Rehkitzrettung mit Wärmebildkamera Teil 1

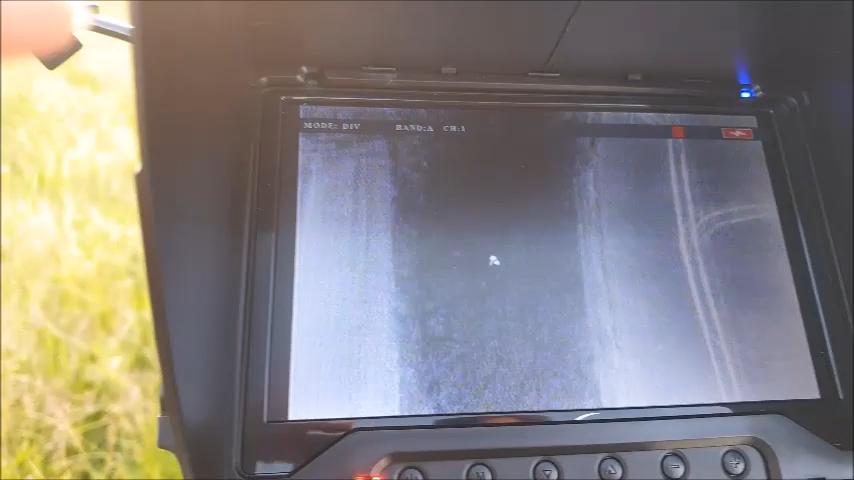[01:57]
Ist er Reh? Ja. Wow. Er packt fein mit Gras und alles an, ne?